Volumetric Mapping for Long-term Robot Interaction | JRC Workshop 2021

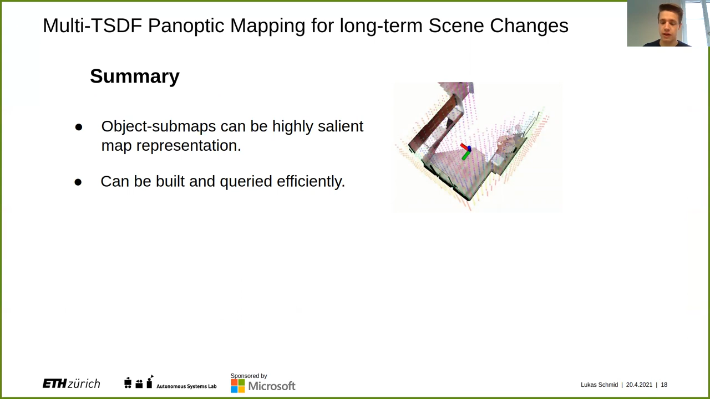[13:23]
In particular, this can be built and query very efficiently on a laptop CPU only if you have, for example, good semantic predictions. It is inherently multi resolution, which can be very useful for more accurate and more memory efficient reconstruction purposes. But most importantly, we can try to disentangle this problem of where do our measurement disagreements stand from in order to process each measurement correctly and get an up to date map that uses as much of the information as possible.
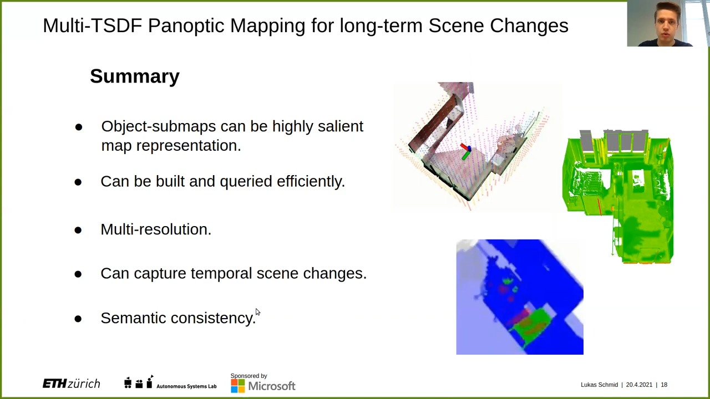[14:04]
And last but not least, we have by construction, this semantic consistency. So you will never see half a table floating around in your map because it's not very plausible. And the entire table would be removed. So where do we go next from here on the more short term scale,
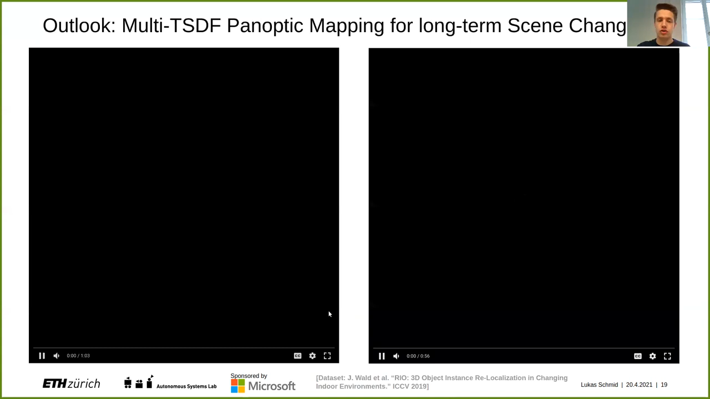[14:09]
we are working on making this run with real robots. So here we see a data set using a real depth sensor employed in our pipeline.
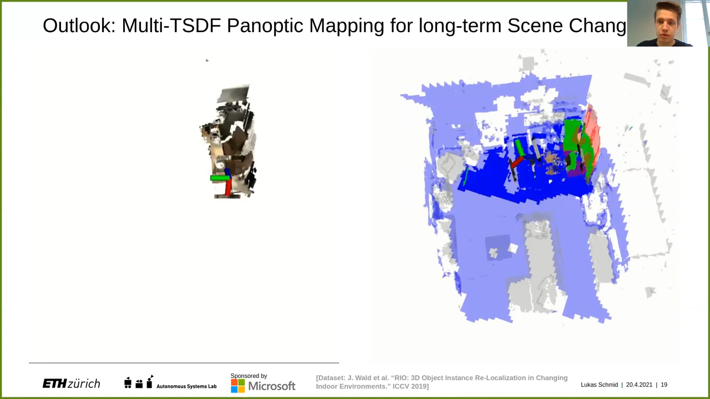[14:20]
And we can see that it still works very neatly. We still get agreement between previous and the actual observations and can figure out which things have changed, even including all the real sensing noise, such as occlusions and the depth uncertainty and seems to work quite well.
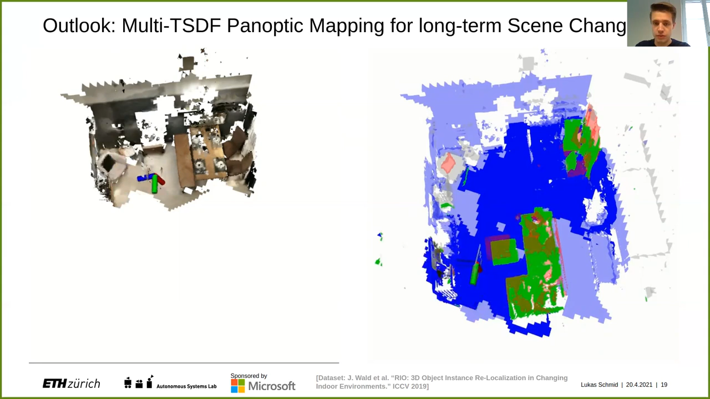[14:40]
But we are also still working on is to make the approach run more robustly with actual panoptic segmentation. So here we can see some predictions which are quite good in some places, not as good in other places. But in order to create this multi resolution, some representation from it,
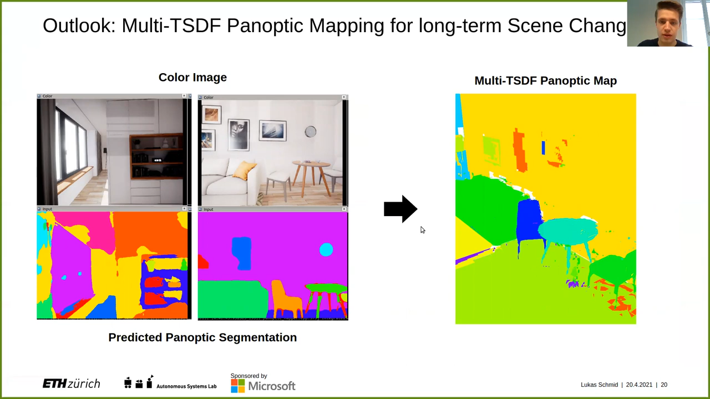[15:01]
we're still working on improved robustness to make them all our features also work with a real system. A bit more long term scale. So here we can see that our approach is very suitable to be added to some graph backbone. This could be, for example, a 3D scene graph structure that on the one hand side enables more spatial consistency with our map, but also a higher level understanding abstractions for high level understanding planning tasks. And the other projects we're working on include if we are
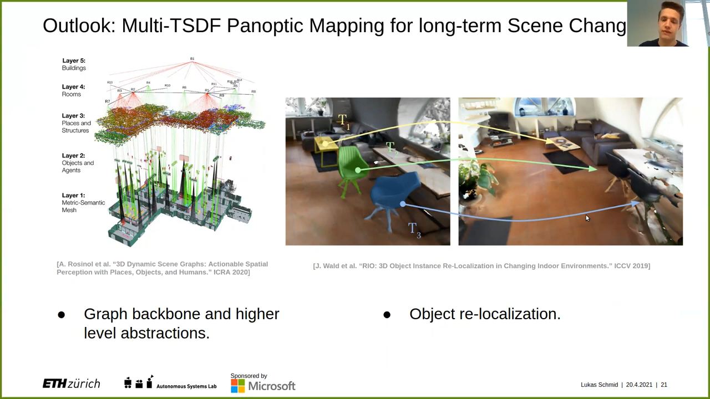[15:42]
able to relocalize objects that have moved instead of just discarding them, we can reuse even more of our previous observation, improve map quality over time and are eventually maybe also able to do some temporal reasoning. And then with this short outlook, I would like to conclude the presentation and I'm happy to answer any questions on the live stream. Amen.